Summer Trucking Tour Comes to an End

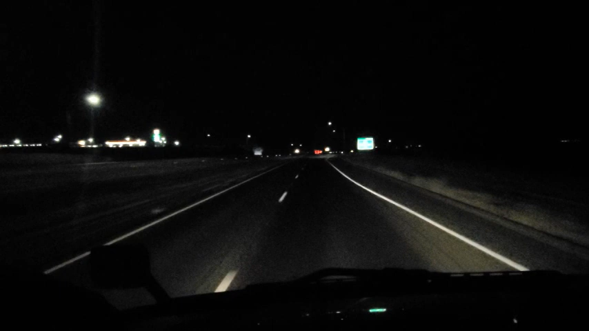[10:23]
i am currently on the i-5 north passing exit 319 exit 319 if you were to get off right there and head towards the east uh there's a small little town called lamore california which is uh in kings county near fresno california central california area uh fun fact about lamore there's a naval air station there